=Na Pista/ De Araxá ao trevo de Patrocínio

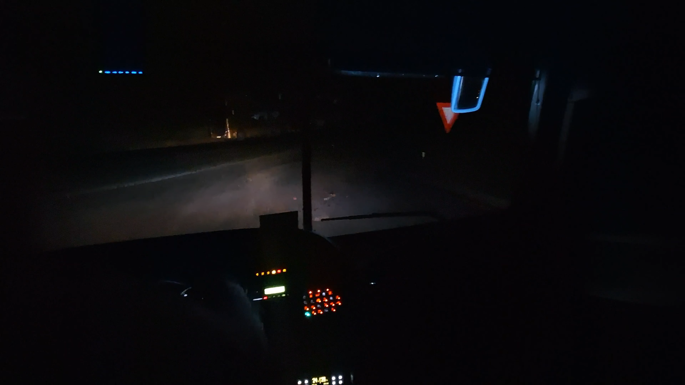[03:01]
Vamos integrar aqui a pista 262. É paradinha, né? Muito boa, paradinha catarinense. Mostrei pra vocês lá, ó, por fora lá, mostrei o carro, mostrei pra vocês lá. Parada lá.
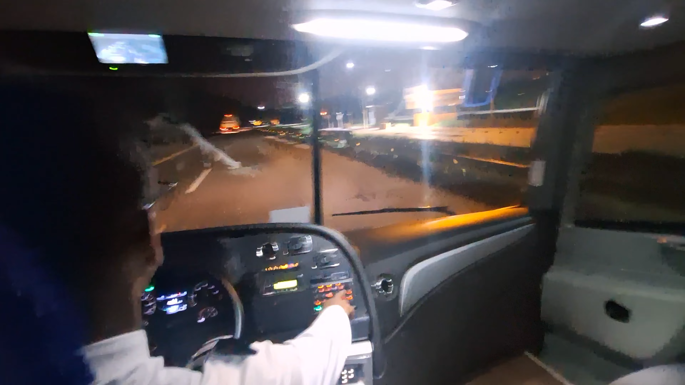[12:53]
Uma pista tá tão ruim essa pista aqui. Vergonha, né? Mas fazer o quê, né? Nós estamos no Brasil, né? Uma pista horrorosa dessa. Com balança pra pesar. Pra excesso de peso. Pra não estragar a pista. Estragar o que? Mais? Se menos arrumasse, fosse menos, pelo menos igual a presidente Dutra, a 116.